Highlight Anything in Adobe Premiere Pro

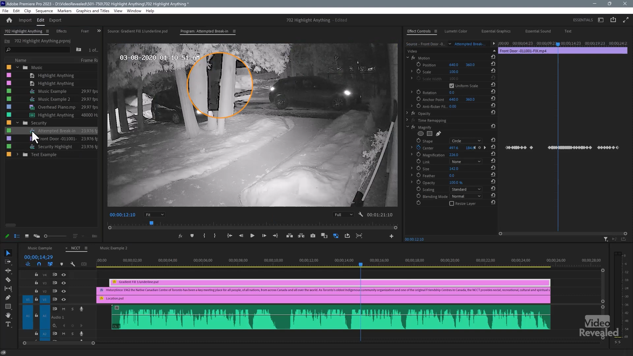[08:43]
All right. Somebody trying to break into the cars in my driveway. So I have security cameras in my house, and this one points out front. So watch this guy. You'll see him come along. He tries my wife's car first. He or she. And then tries the next car.
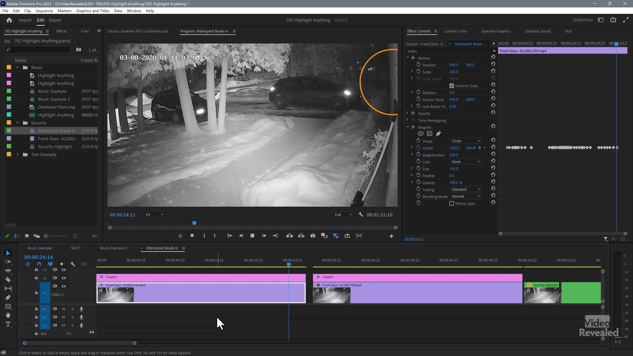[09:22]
They're both locked. So he heads off into the backyard. Don't know what he did there. So that's one way of doing it. What I've got happening here... Is two things, actually. This top one is just the stroke around. The bottom actually has an effect called magnify. So if you go to the effects and look for magnify, it's in the distort category.
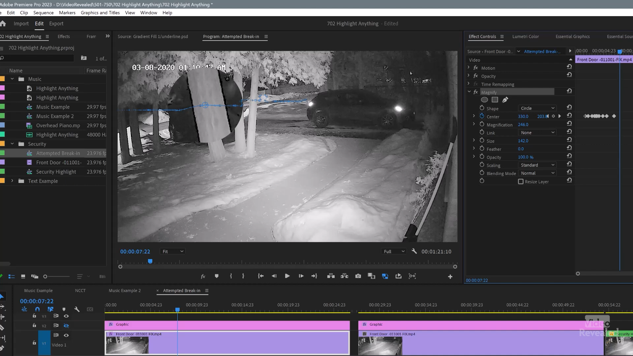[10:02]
And what it does is it creates either a circle or a square. And you tell it how much to magnify. And then we get a crash.
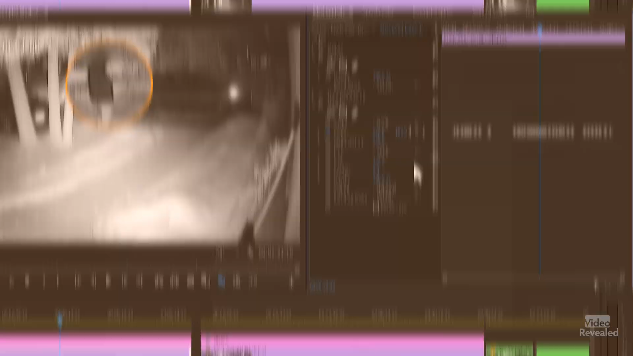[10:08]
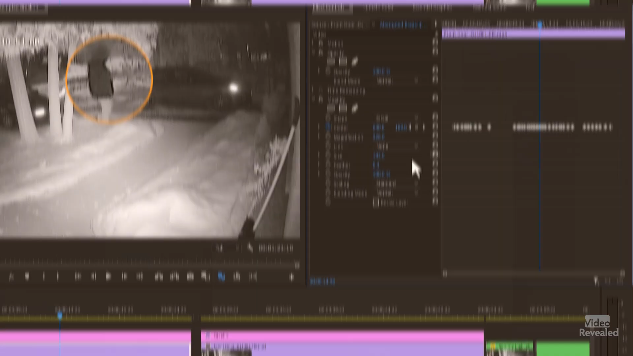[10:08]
So I'm changing the center of the magnify.
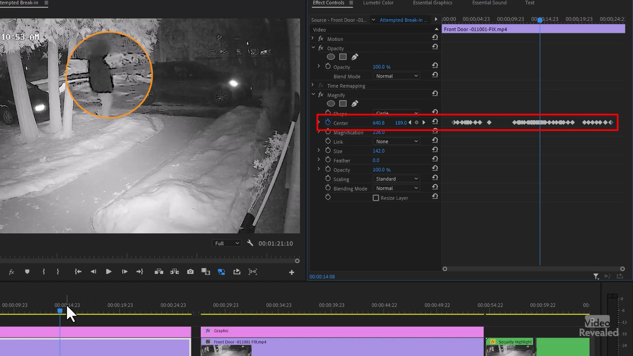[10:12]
So that as it follows around, I was just moving this center over here.
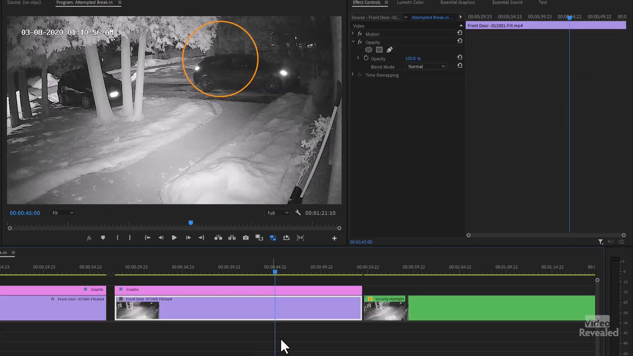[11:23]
So what I did was I took this, select both of them, right click, and nest it.
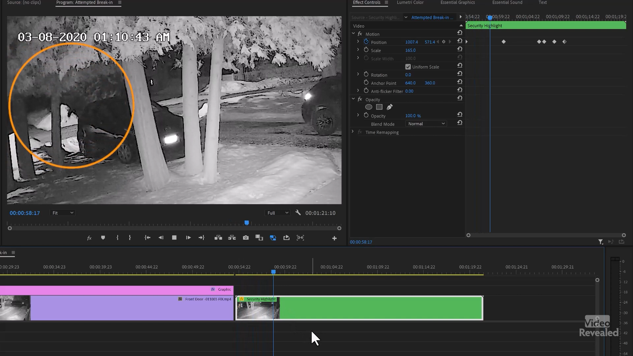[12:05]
You get a highlight that follows him around, him or her.
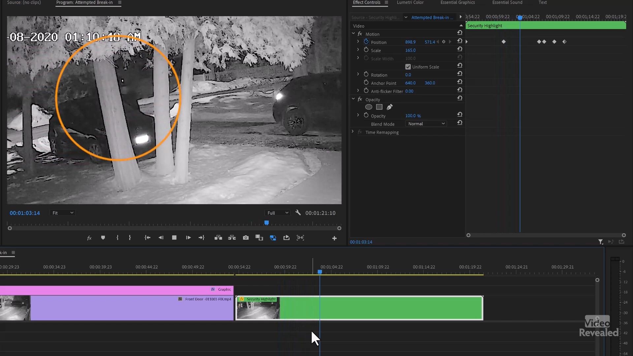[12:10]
My wife is convinced this is a woman.
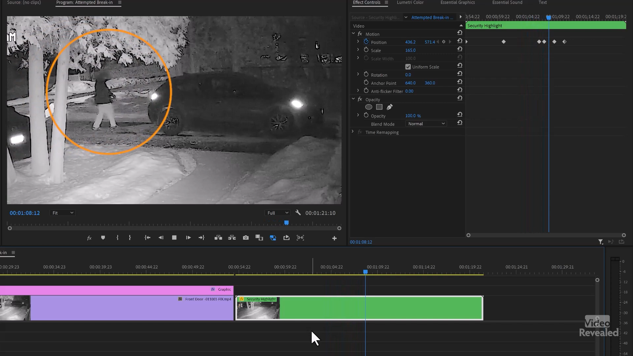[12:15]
And you still get zoomed in at 165%.
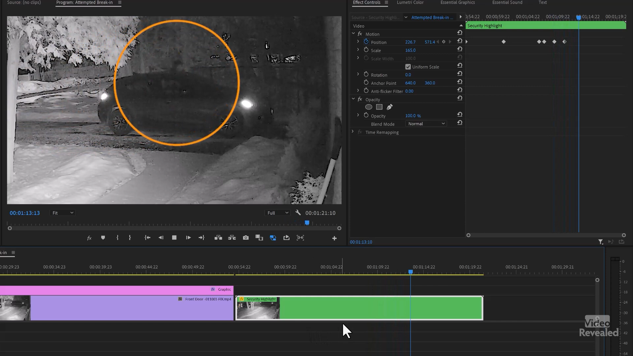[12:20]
And all that highlight is in the Essential Graphics is just a circle with a stroke color and no fill. Pretty simple.